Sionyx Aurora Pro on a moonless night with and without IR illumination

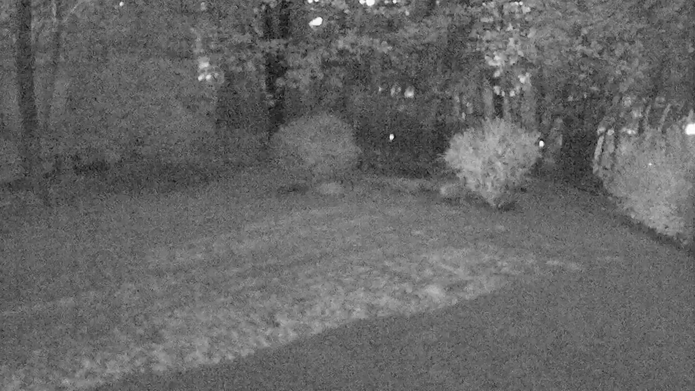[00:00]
All right, a little test of my psionics. It is a moonless night, a little cloudy, a little bit of stars in the sky. The only lighting is background lighting from some of the houses in the area, but pretty dark in the backyard here. So, this is on grayscale, not too bad. You can see a little bit. Now, this is a cheap IR Lite 850 NW.
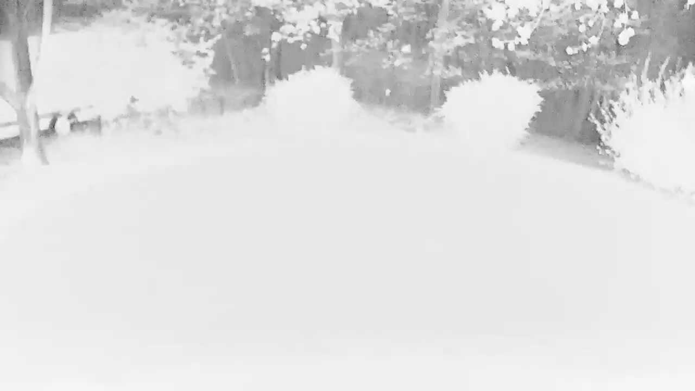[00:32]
All right, lights it up pretty well. Zoom it out. A little focus here. Okay, that's what I'm seeing. Blow it out like that. Not too bad. Now, I'm going to try, I have a Surefire with a 960 IR filter. It's the Surefire Z3. A little, really a little lot brighter.
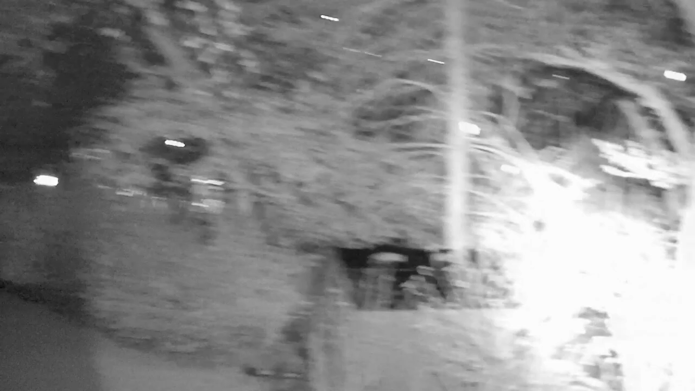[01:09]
You can get definitely some distance out of it. I mean, looking up this way,
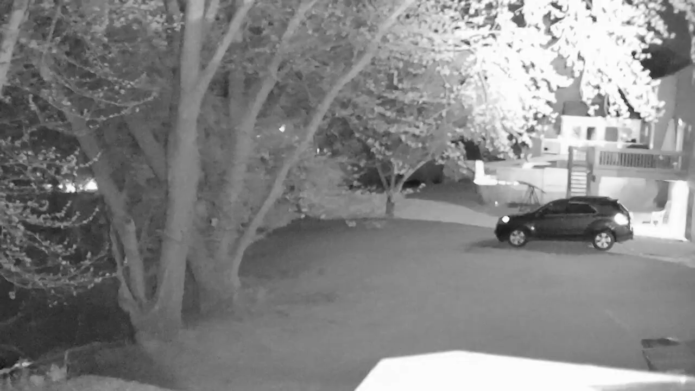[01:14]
it's pretty darn far down in the dark gully. Pretty bright. I need to get some more distance to see how far I can go with this light. I like it. All right, and I'm back to normal. Looks good. Yes, we'll see. Bye. Bye. Bye.